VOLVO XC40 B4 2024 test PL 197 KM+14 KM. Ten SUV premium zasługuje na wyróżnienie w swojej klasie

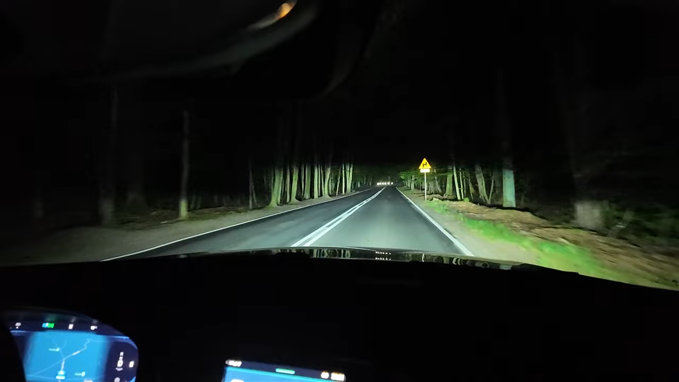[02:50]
Standardowo każde Volvo XC40 jest wyposażone w reflektory LED. Natomiast już od wersji Core, czyli drugiej od dołu, możemy opcjonalnie dokupić reflektory Pixel LED, które są w pakiecie z spryskiwaczami reflektorów i światłami przeciwmgielnymi. Obecnie cena takiego pakietu wynosi niecałe 6800 zł. Gdybym miał osobiście dokonać takiego wyboru, to z pewnością byłby to mój pakiet obowiązkowy.